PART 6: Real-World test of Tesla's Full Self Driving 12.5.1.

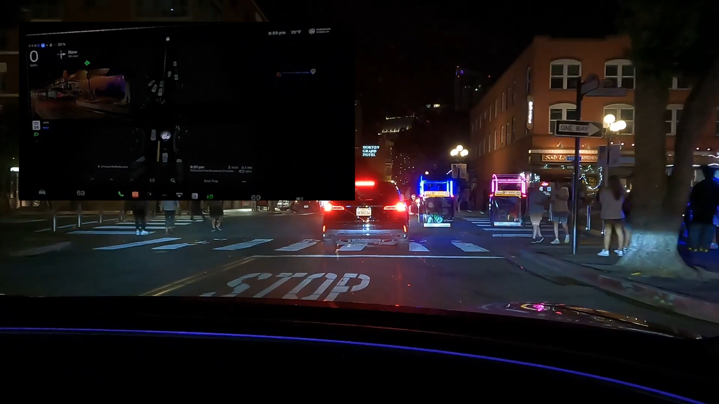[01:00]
In spite of crossing pedestrians and a line of bollards clearly closing a street, FSD insisted on turning right and attempting to insert itself.
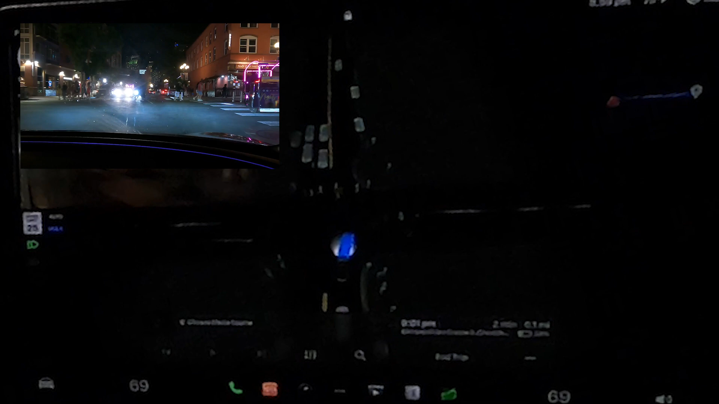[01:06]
This parallels similar behavior we experienced off-camera,